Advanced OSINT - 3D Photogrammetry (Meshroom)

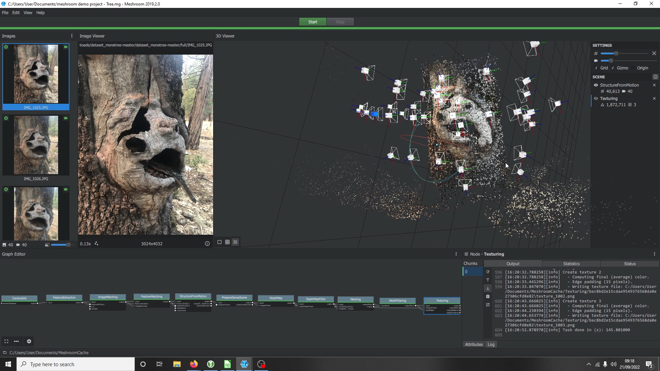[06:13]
000 in face sets okay so all of these little little dots okay there's over 40 000 of them which is quite a lot okay so it's generated these data points and how they overlap and work within each other let me close this over but once that's done down here you will see load model once you click load model then it begins to texturize the image it begins to fill in the gaps and works out obviously the color scheme the details and begins to fill them in so let's turn on our texturing we're
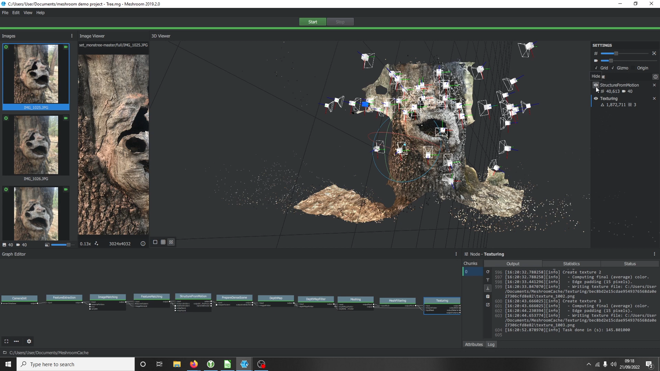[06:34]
going to turn off our structure of motion our grid and our gizmo okay and now when we look at